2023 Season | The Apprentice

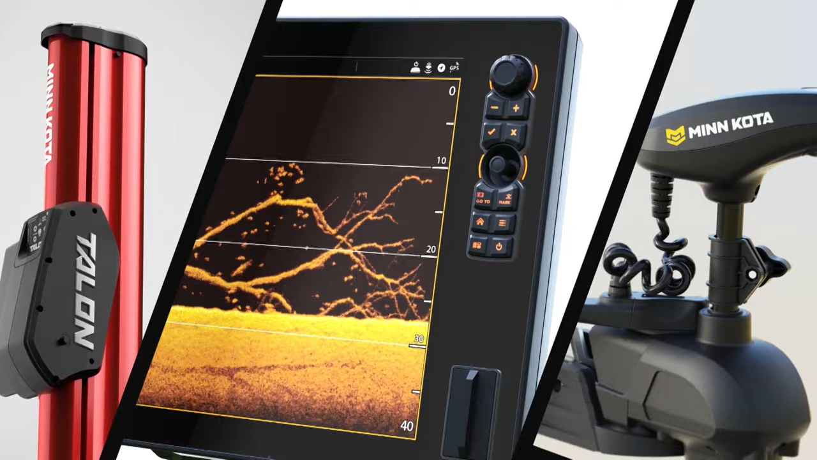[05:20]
This portion of Angler and Hunter Television is brought to you by Minn Kota and Humminbird.
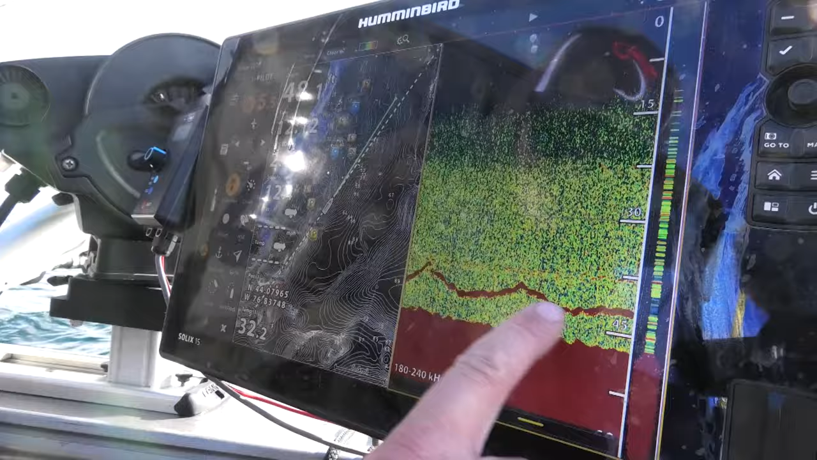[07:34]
lake trout mecca underneath us. We're gonna smash some lake trout. You don't need ice to go ice fishing in Lake Ontario.